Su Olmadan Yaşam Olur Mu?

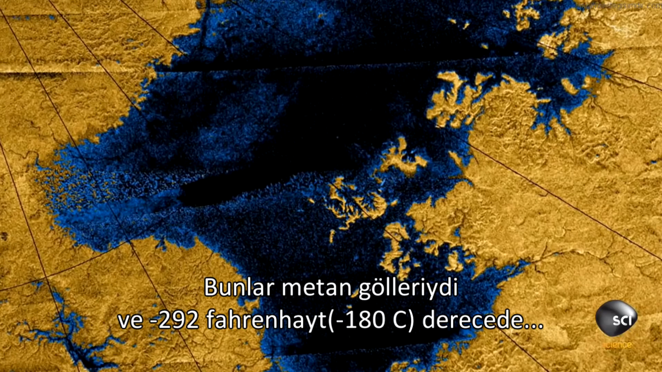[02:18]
And at minus 292 Fahrenheit, they're too cold for any life form with an Earth-like chemistry.